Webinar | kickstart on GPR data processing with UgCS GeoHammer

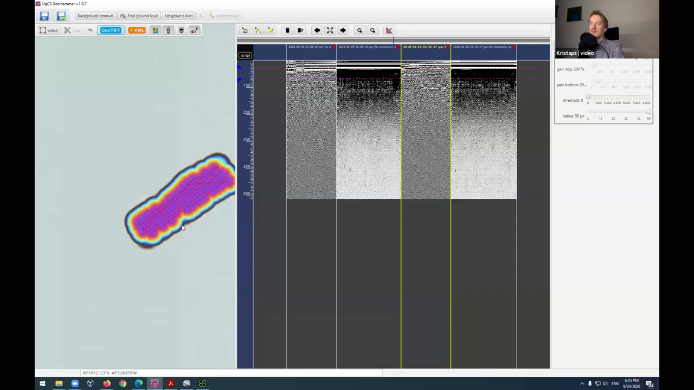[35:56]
and yep so here you can see uh of course you can kind of see the map but because you know it's
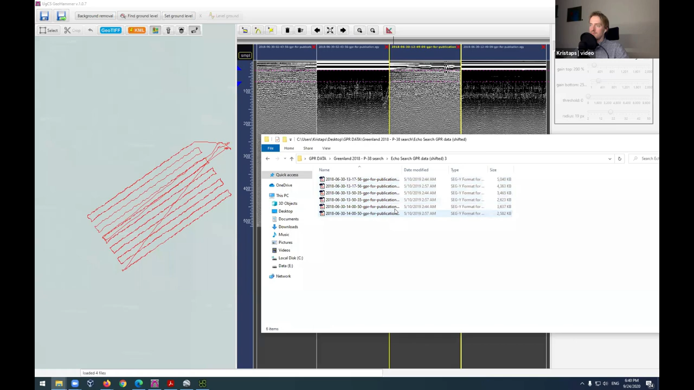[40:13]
let's try to do it like so yep so let's take these let's put them in this folder and then let's basically analyze all of them together
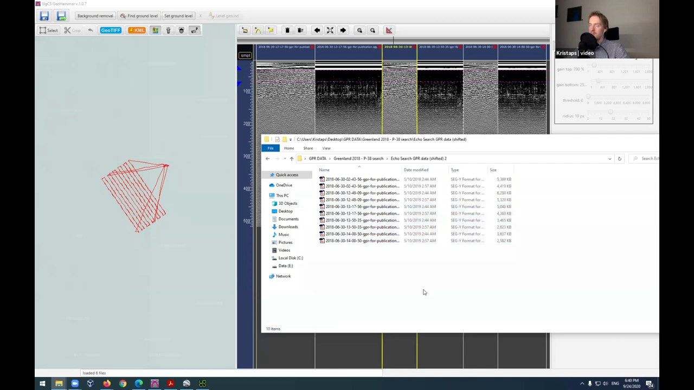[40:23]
so now again we can do background removal
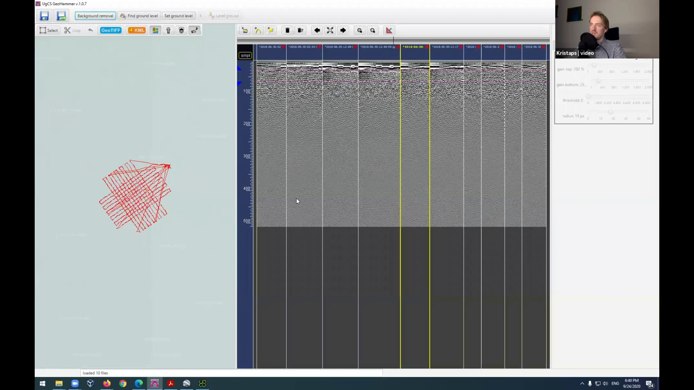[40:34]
you can see these data sets that were kind of more blackish now that they're again they're kind of looking all the same after we did the background removal
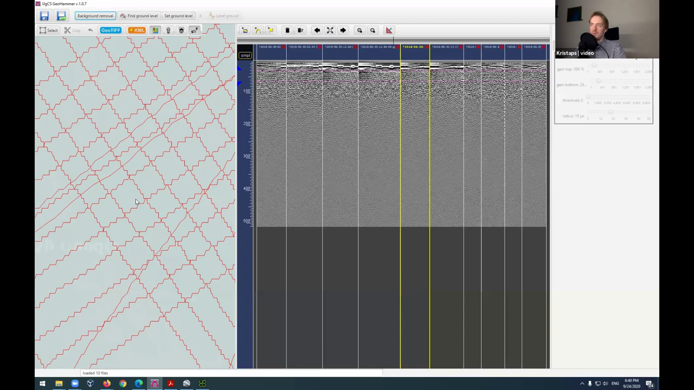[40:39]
and yeah now simply the task of uh kind of finding where where do we have the airplane so for doing so let me expand these data sets a bit and yeah then we can simply kind of zoom in on the anomalies and we can place the flag same as we did before so we try to pinpoint the uh the center of the aircraft
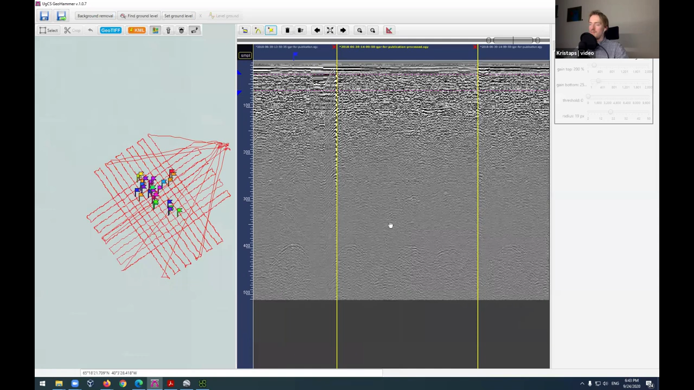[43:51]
or from subsurface but you might not be able to tell what it is exactly until you do the digging and once you do the hard work and then you can only find out what is it exactly uh yep so uh this is kind of how you can try to pinpoint where it is and then basically you can take the basically points that are uh in the biggest cluster it seems
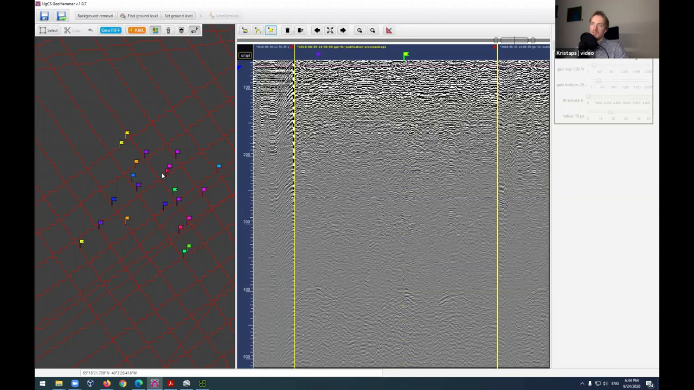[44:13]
over here or over here and yeah then you can simply try to you know find find it exactly uh yeah again uh if we now enable the uh
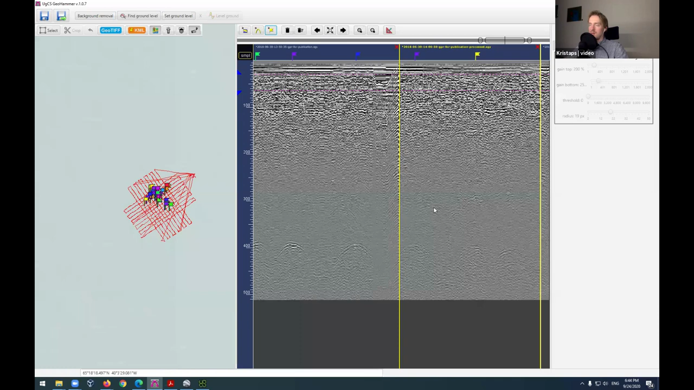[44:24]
the anomaly heat map um let's maybe move it a bit like so and also let's turn it on over here yeah so i should also see that this is kind of where and even maybe we haven't placed a mark at some point then still by doing this method you're able to kind of pinpoint where is like the biggest hot spot in this case
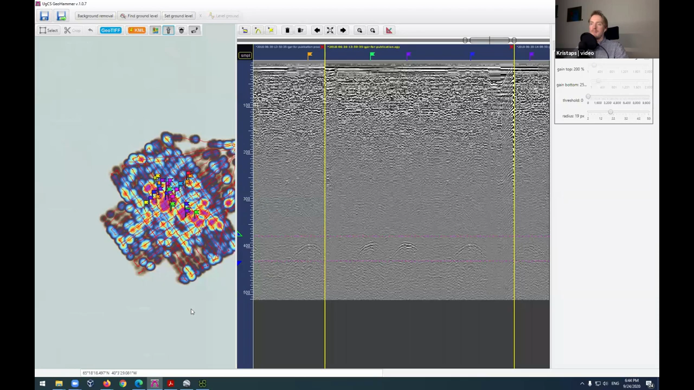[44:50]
yeah so this is the second example which i want to show you uh regarding data processing and uh yep so actually what's
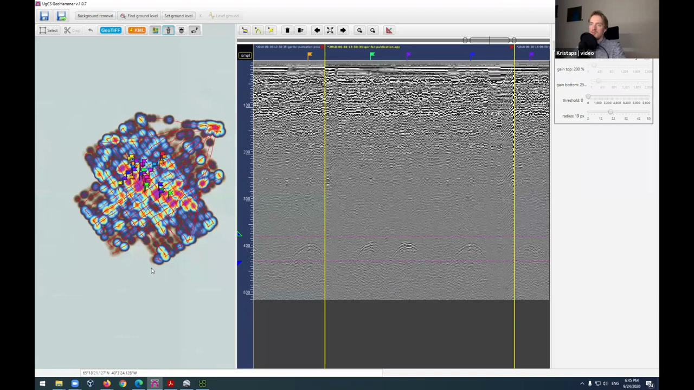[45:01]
uh oh i suppose one more thing which uh what you can can do is you can do the same as before so you can also uh kind of crop away all the unnecessary parts so you can use the select
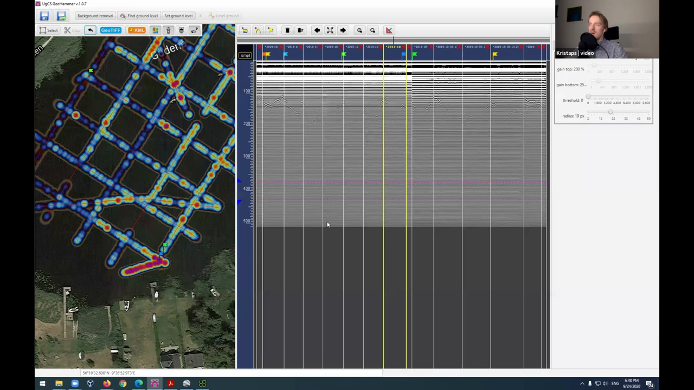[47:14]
and then if you realize there's these kind of small parts you can actually simply take them away because you can see there's also these like uh you know this is also the ability to close the unnecessary profiles so let's maybe do it somehow like so and then i think let's first maybe remove all the flags because in this case all the flags aren't really going to be necessary anyways for us yes so you can see for example this is a
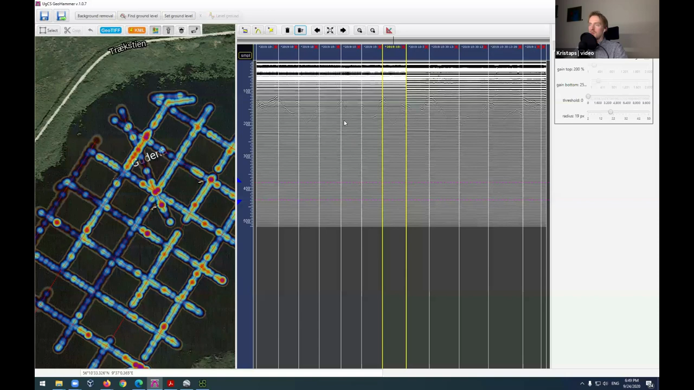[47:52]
very small part so probably this one we can take away then there's the two lines where the drone was actually approaching the uh the survey lines so i think these are simply lines so probably somewhere towards the end we're going to have